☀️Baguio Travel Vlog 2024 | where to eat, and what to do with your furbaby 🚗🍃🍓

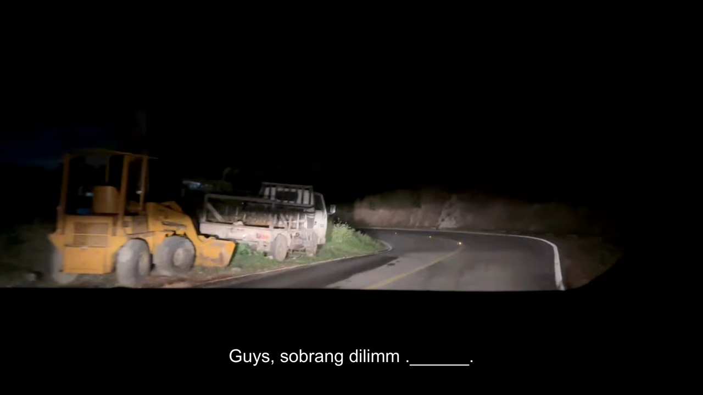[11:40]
And ang dami pa namin take-out. Guys, sobrang dilim. Grabe. So, walang ilaw.